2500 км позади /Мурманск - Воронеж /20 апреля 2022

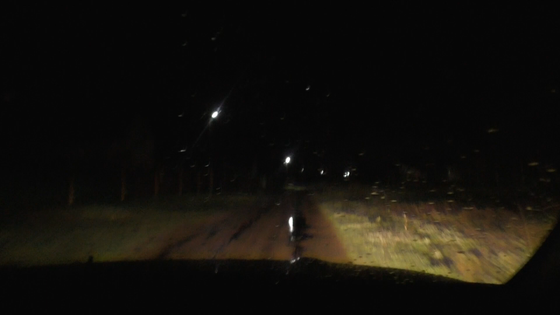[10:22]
ну все сейчас позвоним пусть выходит как в том году помнишь эти сидели там вы что на дороге а там роса так а что там на дороге собака или что не знаю собака дома тень мне показалось что она мерещится в глазах устал потому что и мерещится утекла вы собака новая маленькая слушай год прошел но чуть меньше года да и все равно как будто бы недавно мы